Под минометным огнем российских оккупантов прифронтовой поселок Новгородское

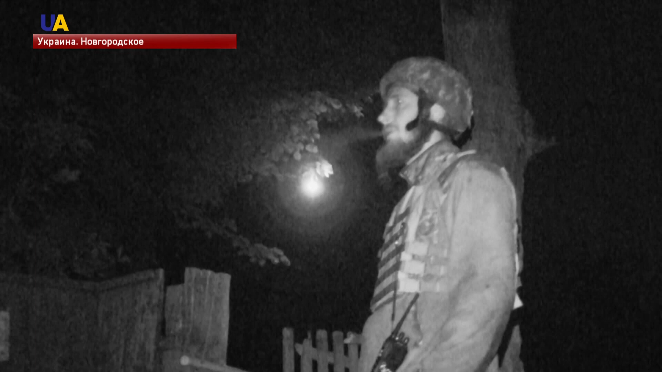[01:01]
Миномётчики стреляют по разным целям. Вот мешают журналистам записать интервью с бойцом.
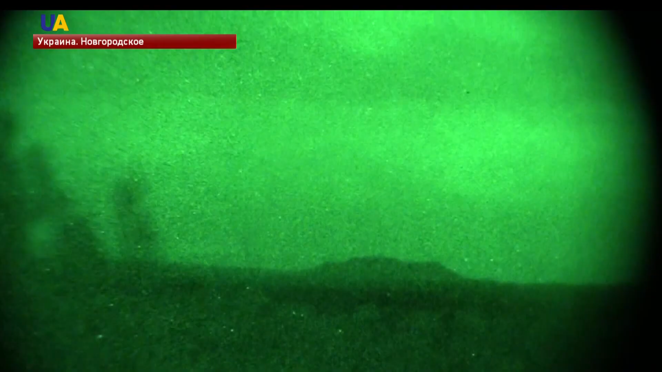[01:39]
С этих опорных пунктов видна оккупированная горловка. Там светят фонари.
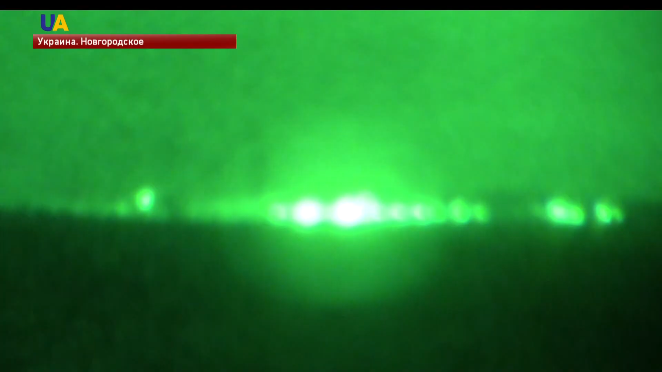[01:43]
В посёлке Новгородское, которое защищают эти бойцы, свет выключают ещё до сумерек. Враг любит стрелять по огням.